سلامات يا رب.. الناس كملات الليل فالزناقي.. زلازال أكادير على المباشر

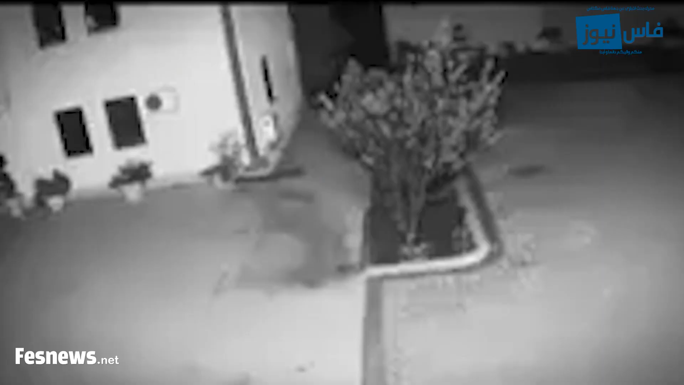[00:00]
موسيقى انتم الاخوان الناس خارجين في مدينة اقادير
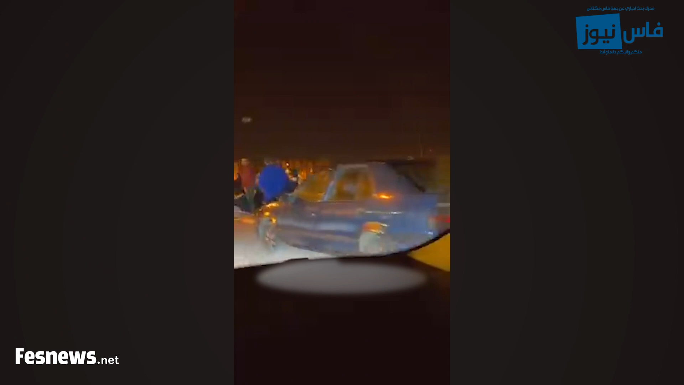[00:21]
اضرب الزنزل في الصباح والعائلة كل شي خارج كل شي خارج كل شي مخلوع الناس خرجوا ولادهم
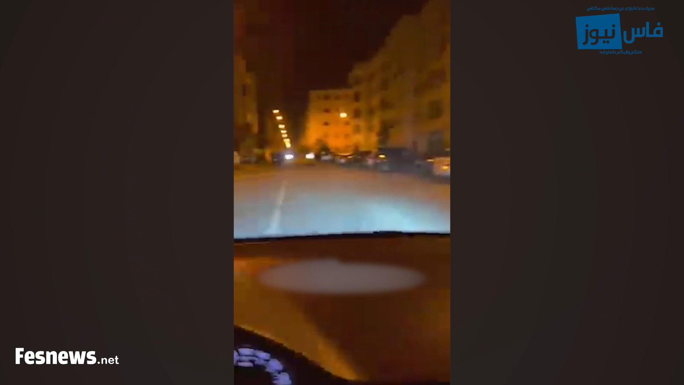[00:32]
لإقاماتنا حي السلام كل شي خارج كل شي خايف كل شي خرجوا ولاده وكل شي خرجوا الله بربع نعم